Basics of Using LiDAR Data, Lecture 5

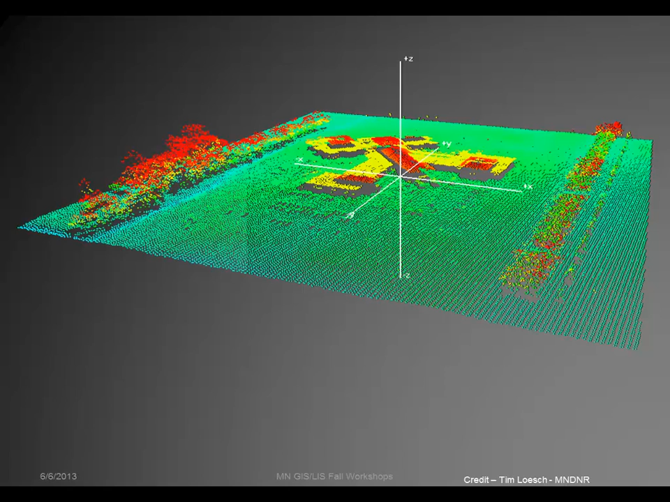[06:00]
But that we get a little idea of a little better idea of what the features are on the landscape. But the color still helps us and now we're starting to see that three dimensional feature. Now if we take this step a little bit further and we take those features and we start modeling those shapes in ArcScene we're able to get a much better idea of what those features are. And you can see that there is in the center a building that's connected with some sort of corridor structures between those five building shapes there that are connected.
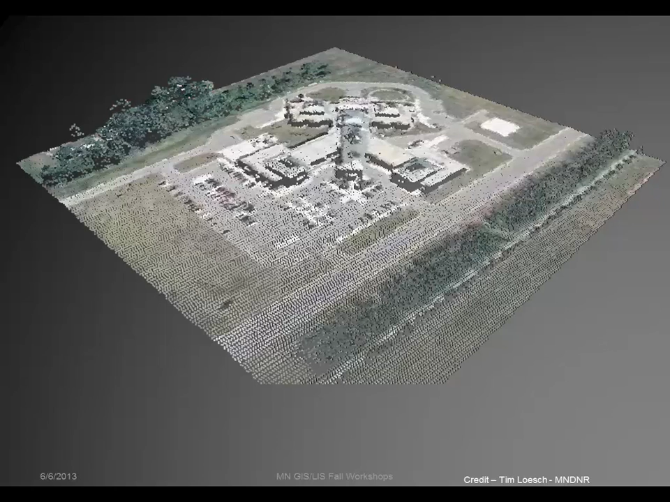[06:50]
Now if we drape this over those points over the aerial image we're getting a little better idea of what's going on and we can see that those shapes out in the green were actually then cars that were being picked up by the lidar. And you can see that they're above the bare ground but they're not very large and they're very distinct shapes.
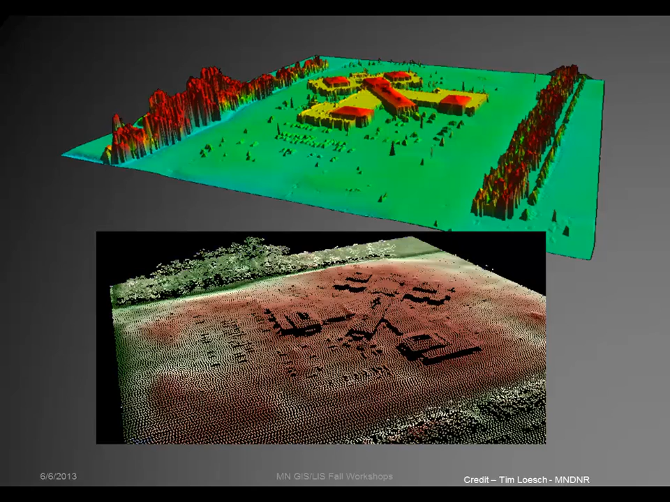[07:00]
But putting those points over the picture you get a much better idea of what's in the landscape. Now if we take our modeled surface our 3D ArcScene modeled surface and we impose the aerial image on top of it we can get a more fully realized visualization of our data. So you're getting a little idea that by using this elevation data and merging it with other
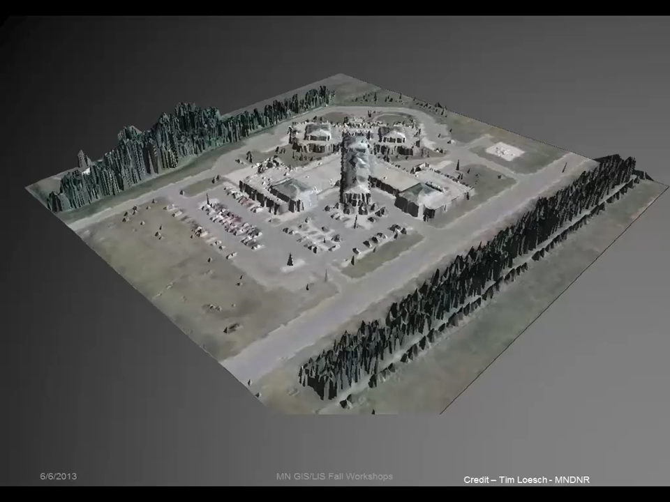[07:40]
surfaces that being aerial imagery and modeling of those 3D shapes that we're able to really get a pretty clear idea of what's on what's under what's on the ground.
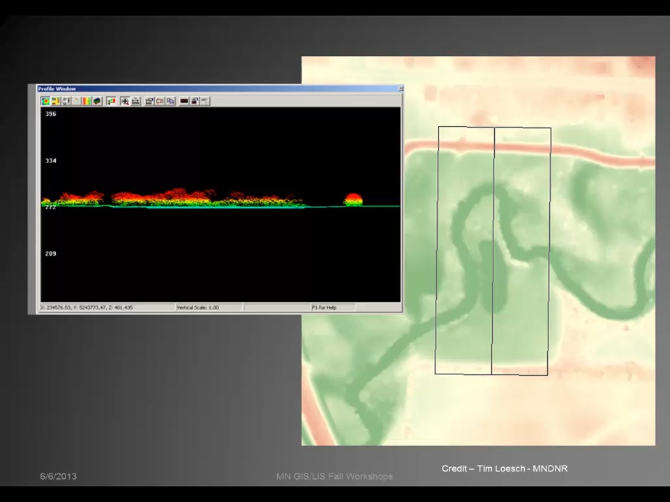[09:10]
what's on the landscape whereas if we were looking straight down we would understand there's vegetation there and there's a river there but we wouldn't have any idea of where the the how the vegetation was composed. Now this is another type of visualization where the point cloud is is visualized in a 3d viewer that helps us understand that unique structure and and this is the the lift bridge in Duluth and I think you'll get a little idea of of how how detailed the point cloud data can be.
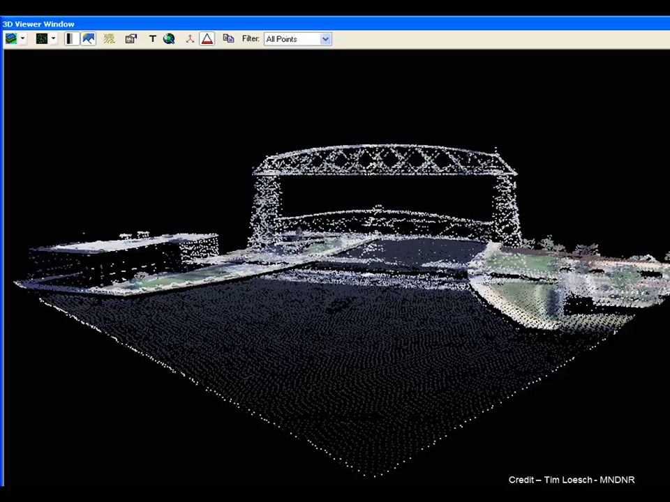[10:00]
bridge and the the building structure to the left but you get an idea of how that elevation viewed at a from a perspective would be very very useful. Now here's another structure that is overlaying with the aerial imagery and we're using colors again to represent the different elevation but by bringing the the the aerial imagery together with the point cloud we're able to really very very detailed to a very detailed level to model that landscape and help us understand and you can see the ship coming into the the the the
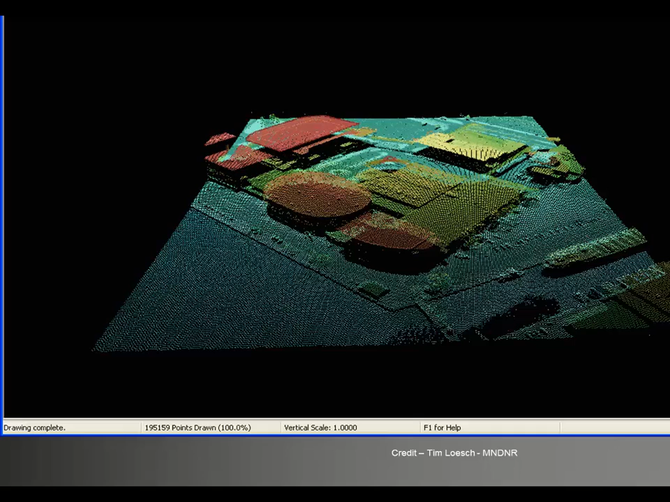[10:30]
canal there that the the oar boat and get a very detailed idea of what's happening in the lake. Now this scene is a part of experimental aspect of lidar where we're looking at the water penetrating lidar there's there's some lidar that's able to penetrate water at least to a certain depth of 80 or 90 meters.
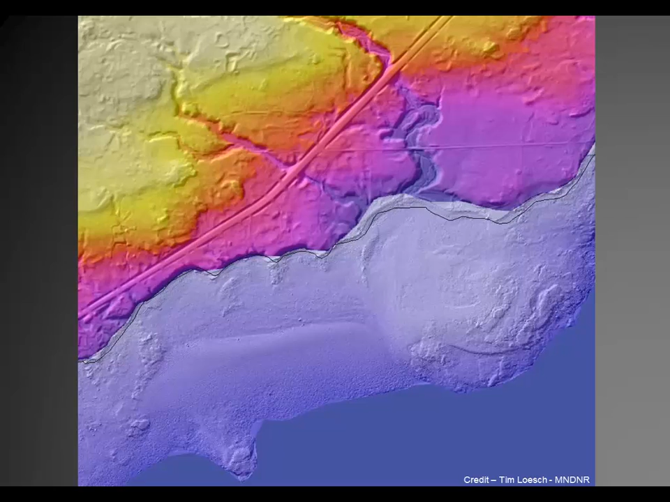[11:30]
water penetrating lidar in in this image we're merging that with the traditional lidar and we're also using the the colors to help us represent the different elevation. Now this is another way of visualizing and that would be contours so that if we take our lidar information and we create a digital elevation model then from that elevation model we're able to create contours and that is lines of equal elevation or ISO ISO lines. And that that helps us understand the landscape a little more or visualize that landscape a little more and you can see that the excavator is digging there at the at the very bottom of a feature in the landscape.
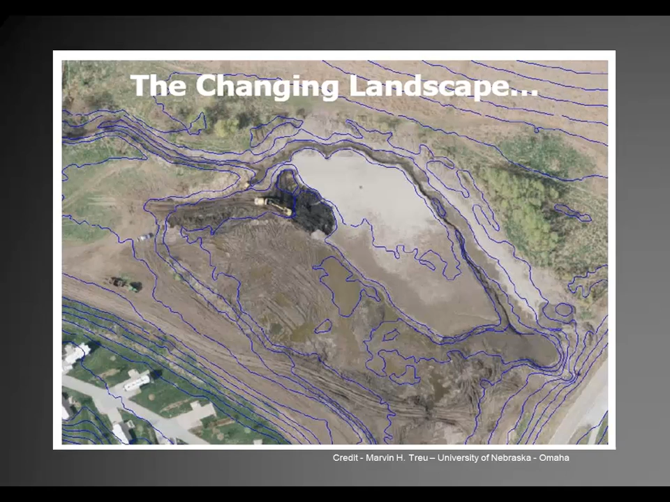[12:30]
And if we were examining the aerial imagery it wouldn't be as clear. We really benefit from the contour information as an additional form of visualization. We'd like to credit and acknowledge the following people for their contributions to this material.